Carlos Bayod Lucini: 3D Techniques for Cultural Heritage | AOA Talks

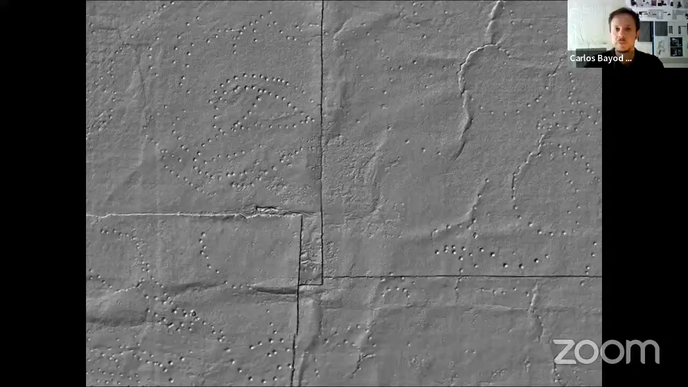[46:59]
But then, since we created this project, the Victoria and Albert Museum has put all this information, exactly what I am showing you now, available on their website so that anyone can inspect with the highest detail every single square centimeter of the cartoons and then understand better what they are made of.
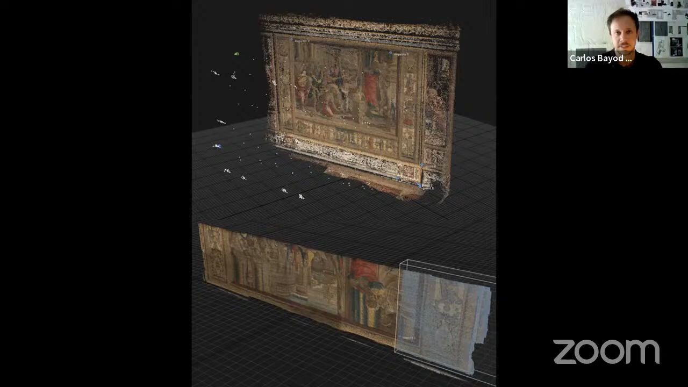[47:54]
In this case, we were using photogrammetry. So we were not still using a scanner like the Lucida scanner for capturing the full area of the tapestry. But still, we used the Lucida scanner just for a small, just for 1 square meter of the tapestry to have like a
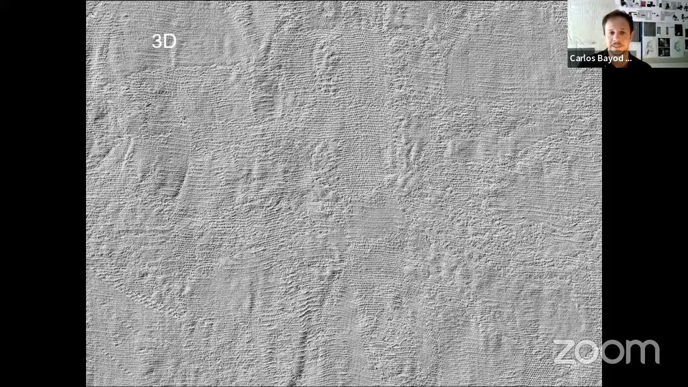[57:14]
it's like a simulation of the relief so that you can see the texture without using any 3D software. It is possible to play with this image and maybe increase the contrast if we wanted to understand the image even better, even with more clarity.
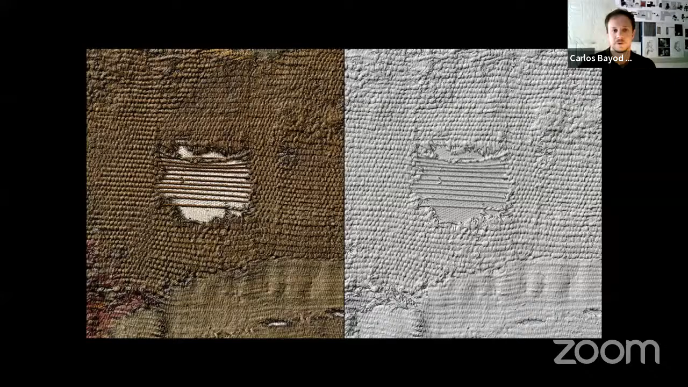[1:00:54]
It is possible to establish a proper damage map only by working through the digital data. And then you can determine different layers of intervention that will be needed in a tapestry like this one. Then, it's not just about looking at details. You can take a look at the entire tapestry from a three-dimensional point of view,